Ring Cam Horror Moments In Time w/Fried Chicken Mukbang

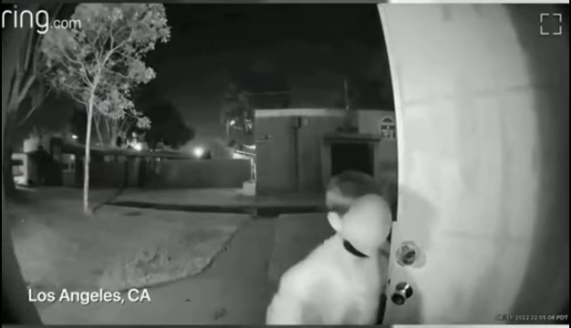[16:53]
Little does she know, there's a creeper following right behind her.
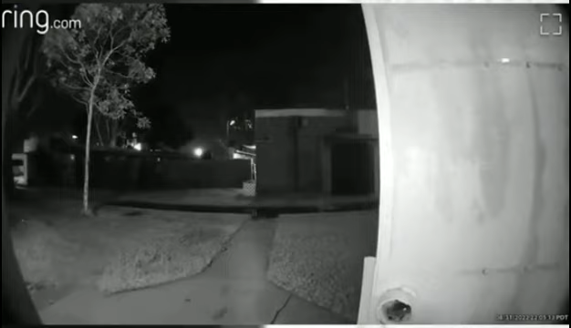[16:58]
Go shower really fast. I need you to go shower.
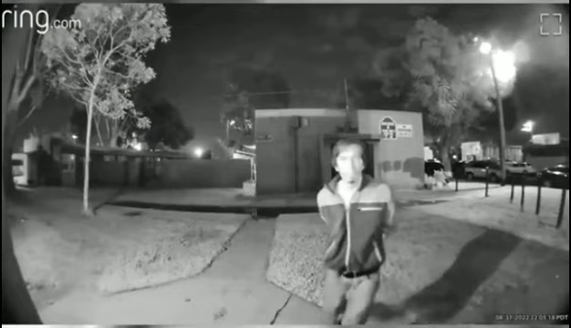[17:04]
Please,
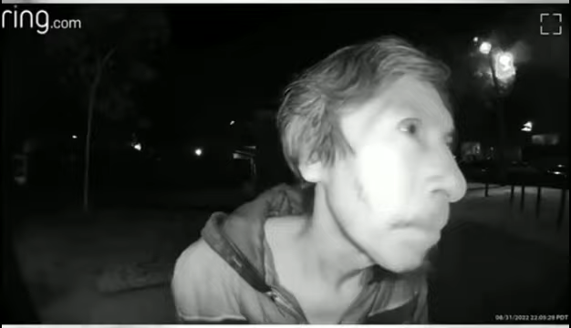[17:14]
Daniel. Who's that? Who is that? Get out of here! Yeah. Get lost.
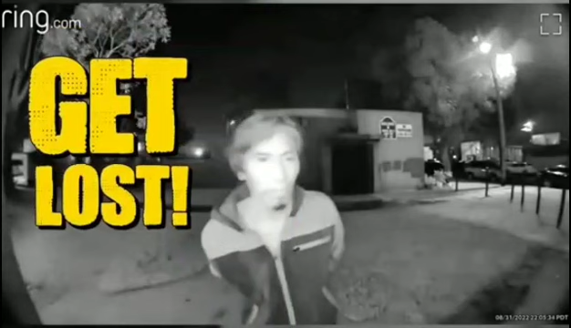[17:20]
Get out of here. There's a guy outside. Look. Always watch your surroundings when coming home.